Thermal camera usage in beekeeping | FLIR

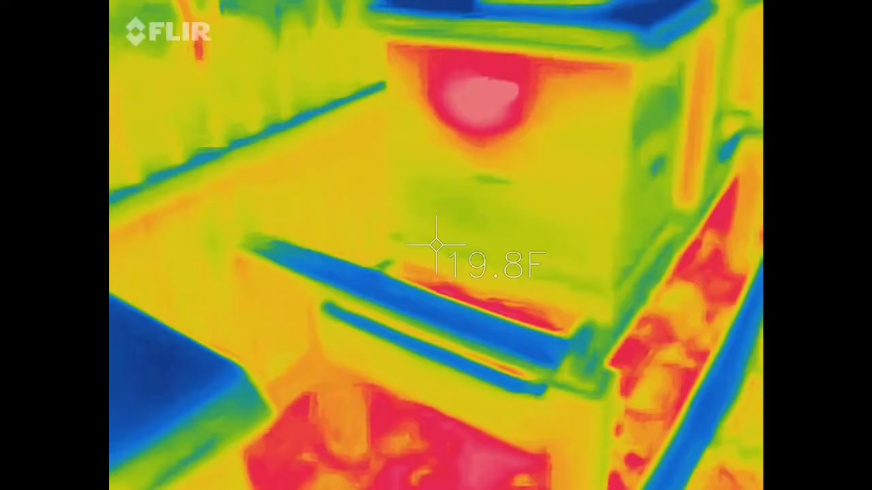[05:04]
On screen: spot 19.8°F
They've actually moved up. A lot of that's because I leave the screen bottom boards open during the winter. That's just what we do here. A lot of people close them halfway or use solid bottoms. We've found that the screen bottoms open up year-round for us work really well.
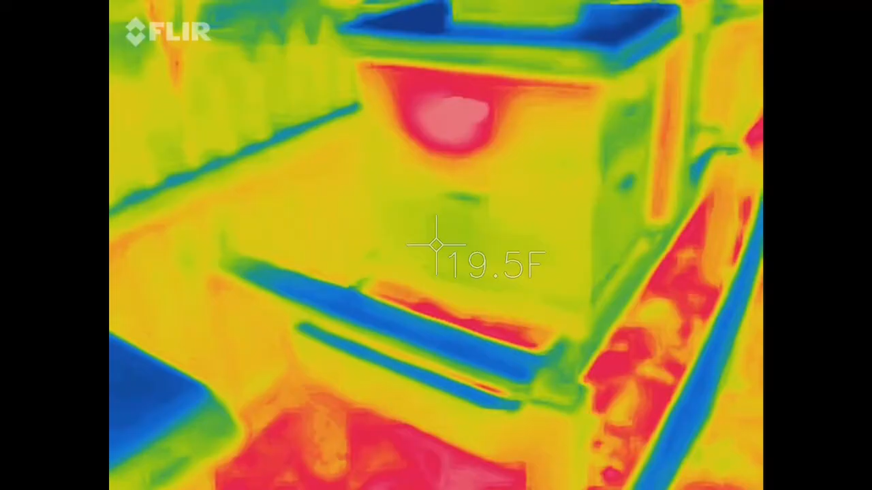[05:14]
On screen: spot 19.5°F
So, that's what we're going to do.
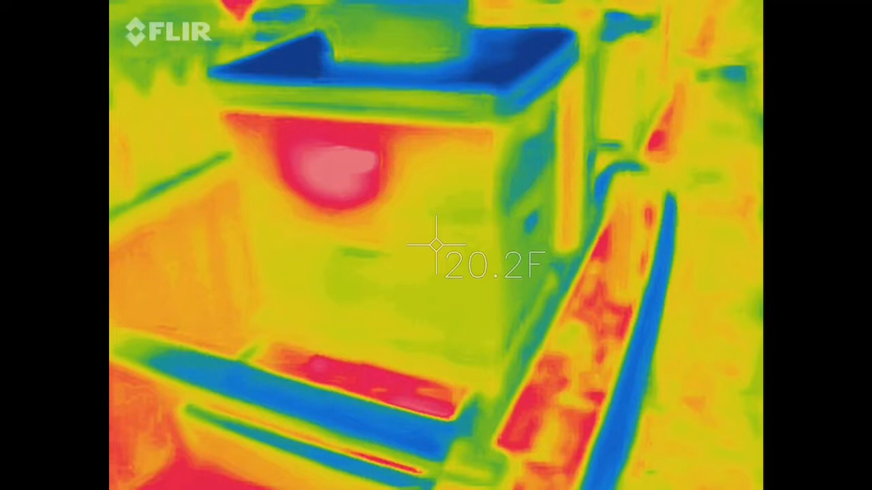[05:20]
On screen: spot 20.2°F
A lot of our colonies do really well through the winter here on the eastern shore of Maryland. Again, the heat being created from these colonies, you can see on the side of that box. Now, they're still down in the deep. These are two deep mediums. I mean, two deep nuke boxes. And you can see in this particular one the heat that that colony and the size of that colony in those two deeps. We really like that setup.
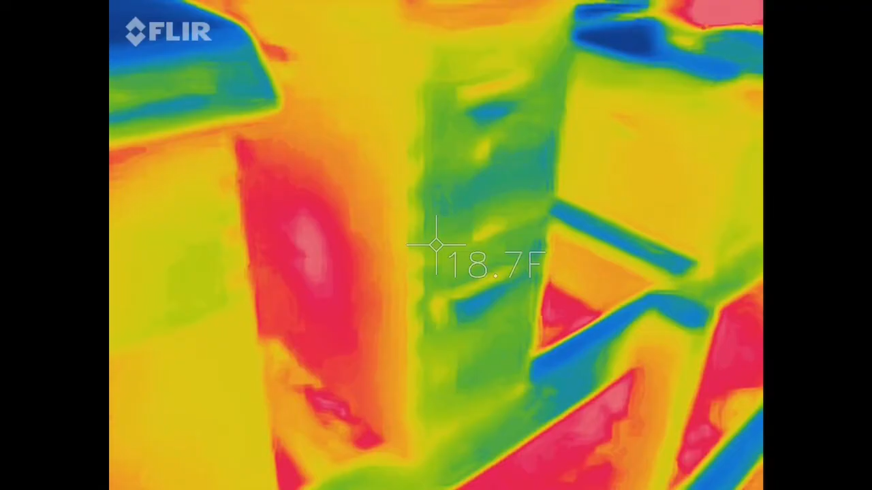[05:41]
And we'll do another video about, you know, what that looks like, why we chose, and why we were successful with the double nuke deep kind of setup through the winter. But that's a good example of, you know, that size of that colony.
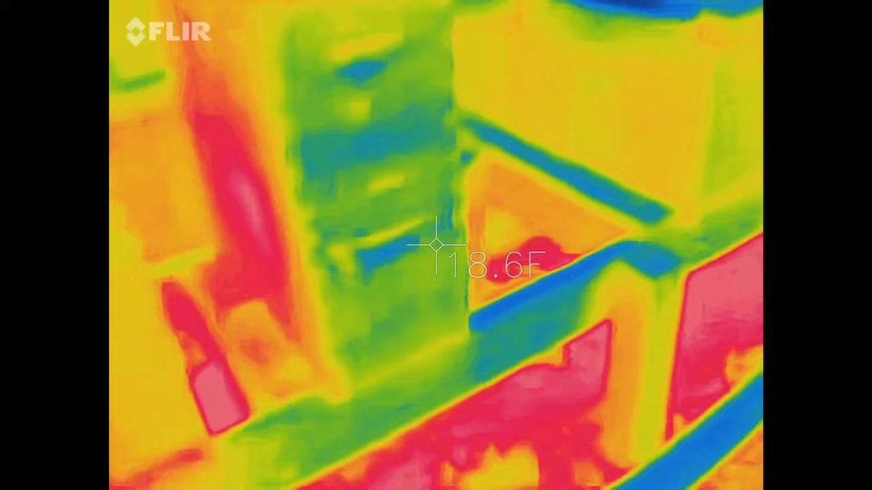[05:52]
Here's another one right here. This is another double deep.
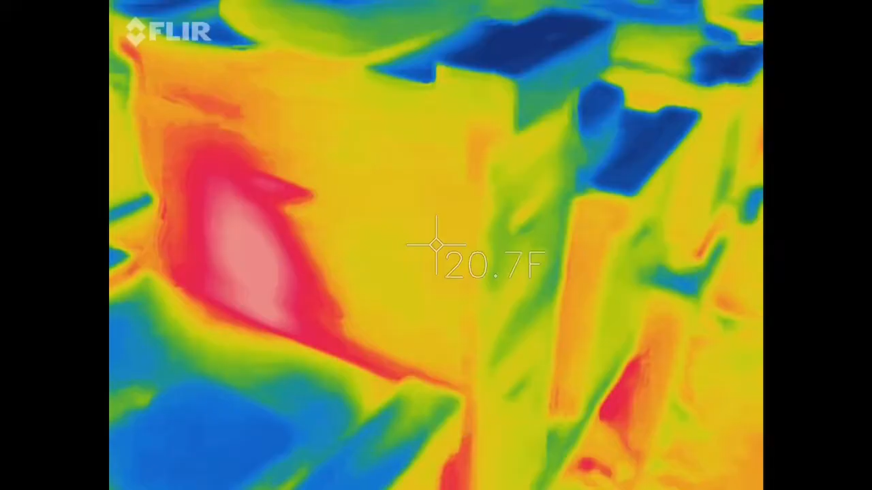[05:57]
On screen: spot 20.7°F
You can see the heat from the colony.
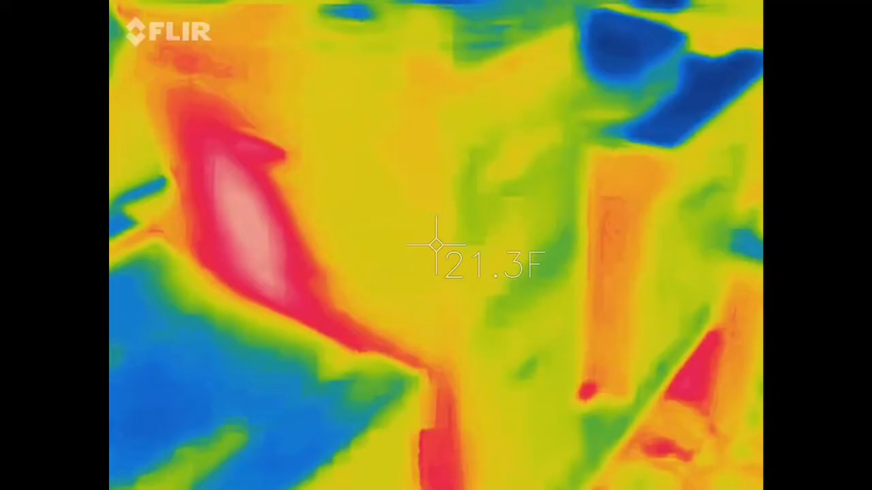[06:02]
On screen: spot 21.3°F
And, you know, we can continue to show all our colonies as we progress down. But it's a good way for a beekeeper to determine, hey, do I still have an active colony?
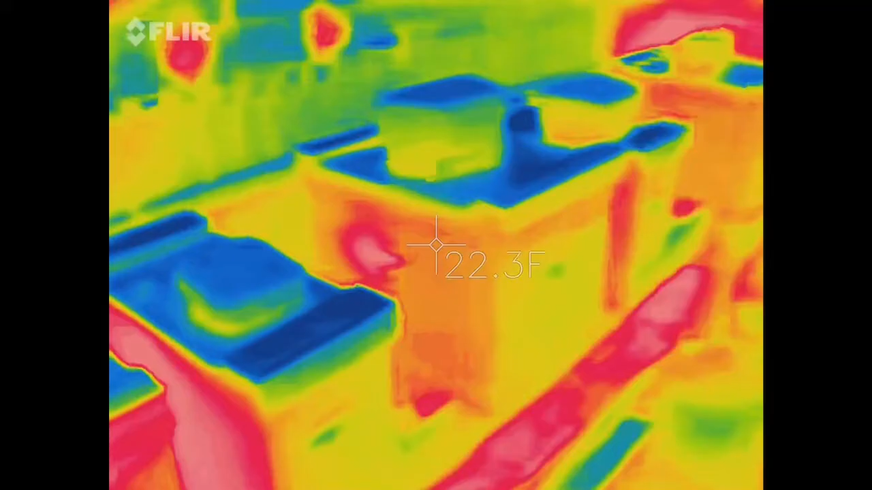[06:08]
On screen: spot 22.3°F
Although this one, you can see, doesn't have as large of a brood heat signal.
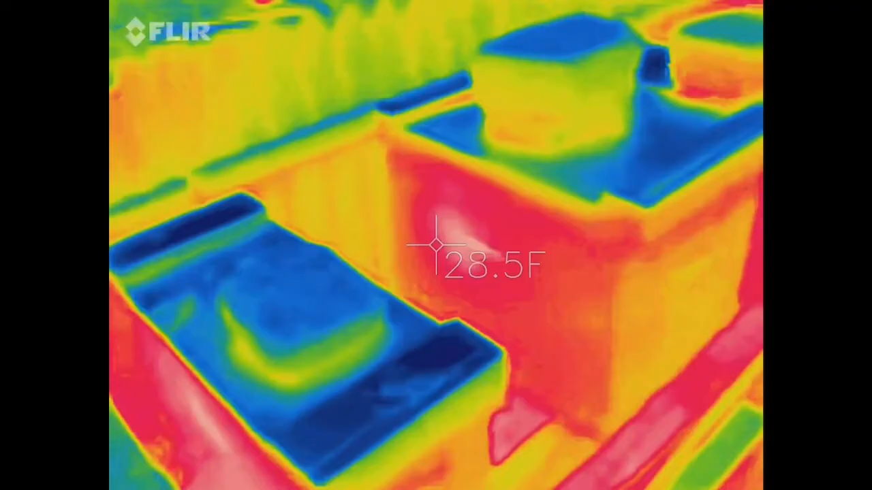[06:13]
On screen: spot 28.5°F
So, this may be a smaller colony, and it's in a deep 10 frame. So, maybe they've now reduced in size pretty drastically, and hopefully we'll be able to make it through the winter.
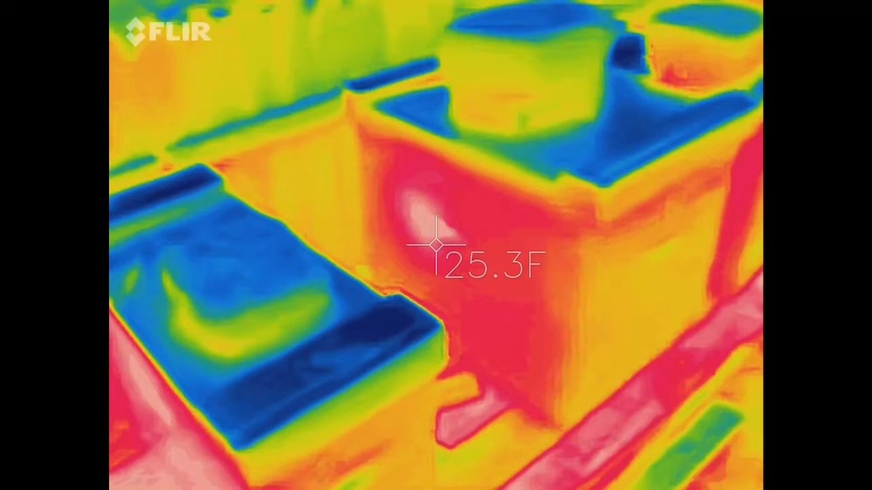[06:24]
But that is a smaller signal.
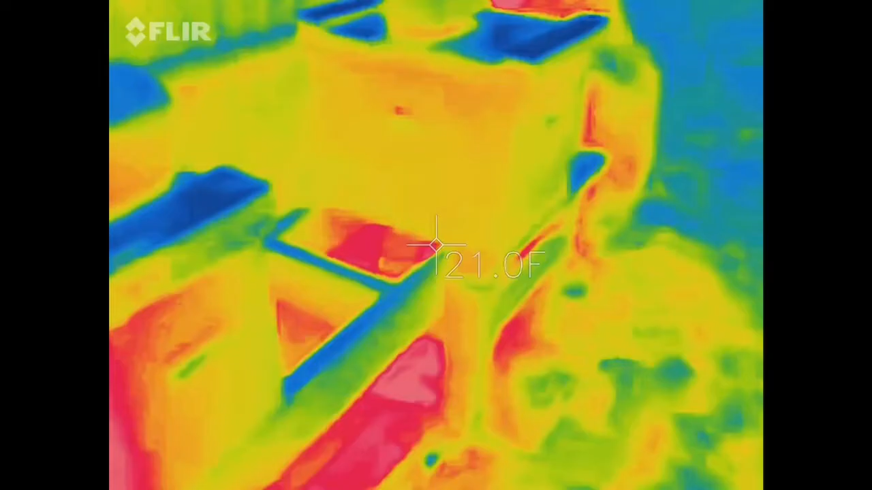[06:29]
There's one down on the end down here that we've painted with a different coating on the outside. So, I'm curious to see if it actually would show up, the heat signal.
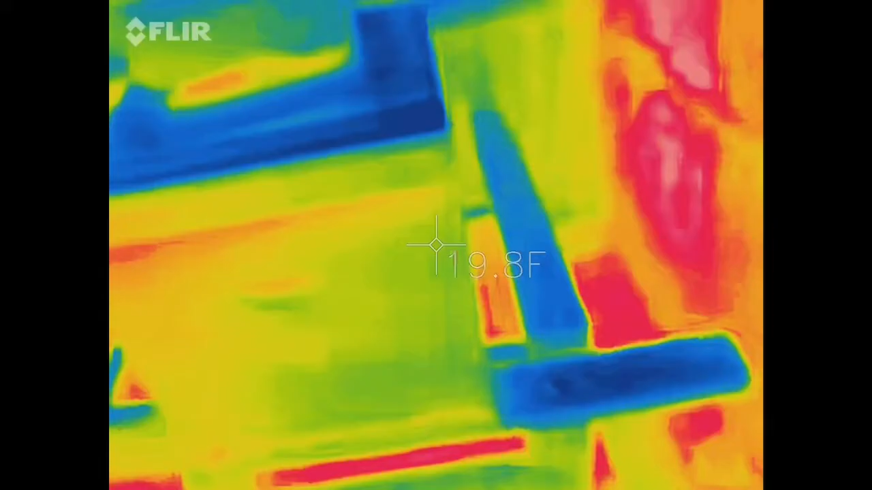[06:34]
But it looks like it has.
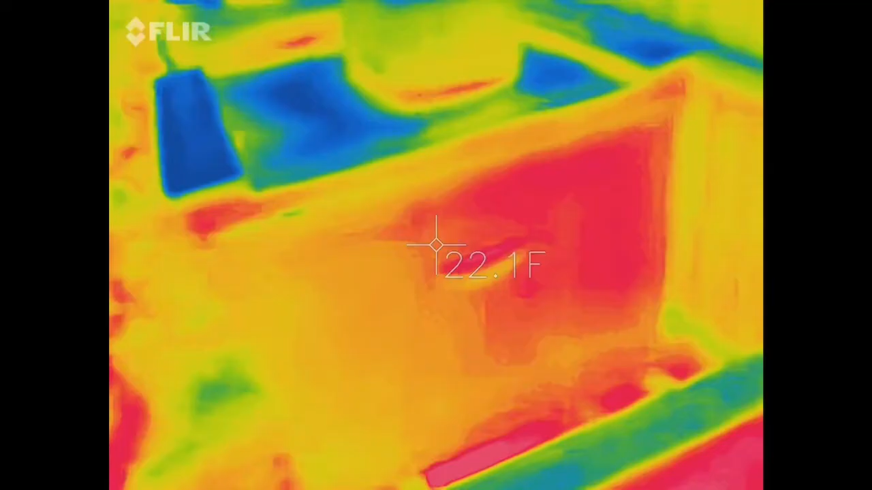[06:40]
On screen: spot 22.1°F
So, it looks like the bees here, they're not really thick, but they're providing a little bit of a heat signal on the front. Corner of the box, front right corner of the box. Again, that's where they primarily are clustered up.
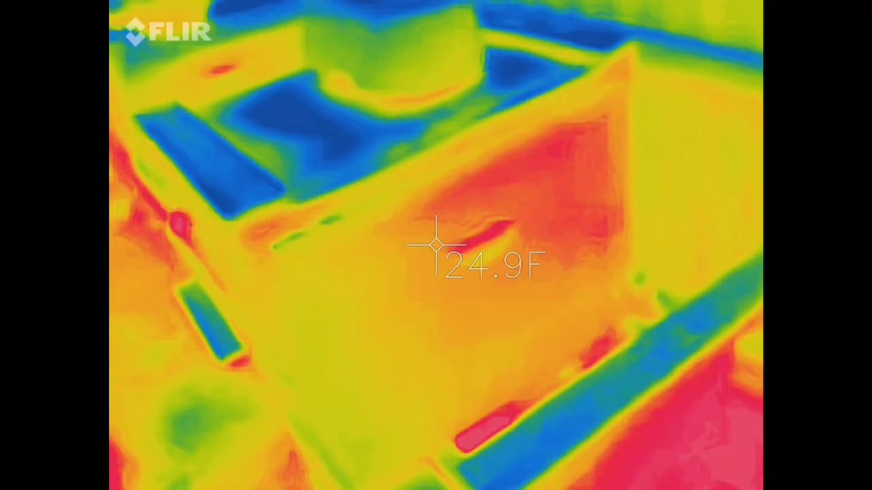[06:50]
On screen: spot 24.9°F
So, that's really why you would want to use a FLIR infrared device on your colonies.
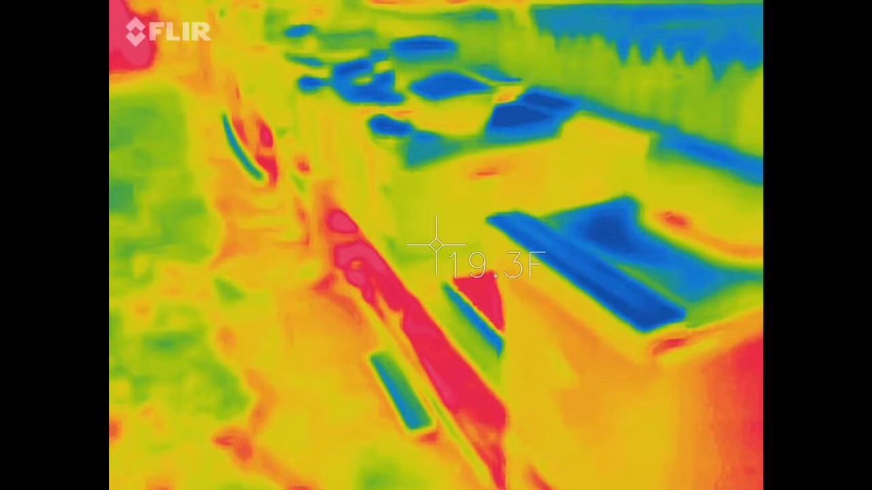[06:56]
On screen: spot 19.3°F
I've not opened any of these colonies during the winter in this cold temperature.
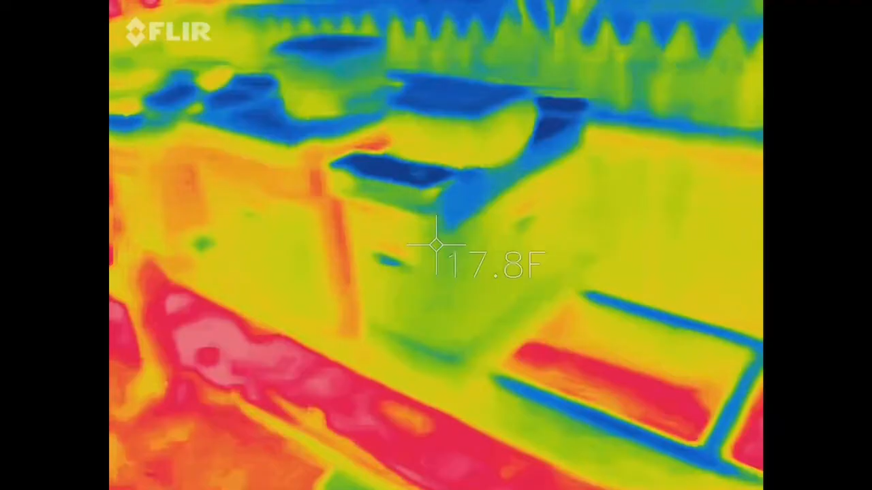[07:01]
On screen: spot 17.8°F
Yet, I'm able to see if there is an active, any activity or heat signal. Looks like they have a smaller heat signal there in the middle of the box. Maybe towards the front.
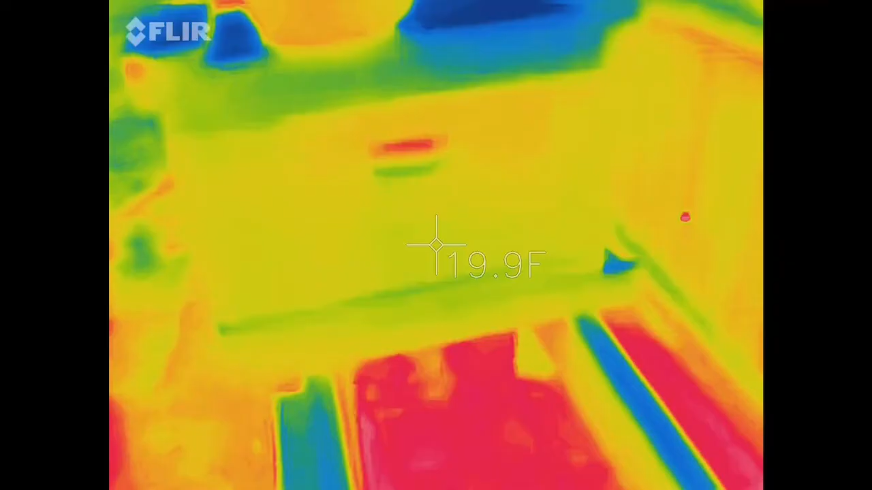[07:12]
But we're able to kind of quickly assess your colonies and to see if they are still surviving and where they're at and moving.